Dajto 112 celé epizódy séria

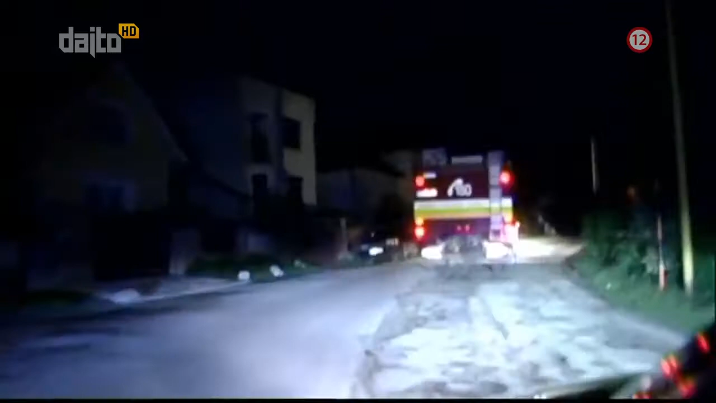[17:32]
V dedinke pača je v plameňoch maštal so zvieratami v ťažkodostupnom teréne. Početné majáky však pretínajú tmu aj na hlavnej ceste pri plešivci.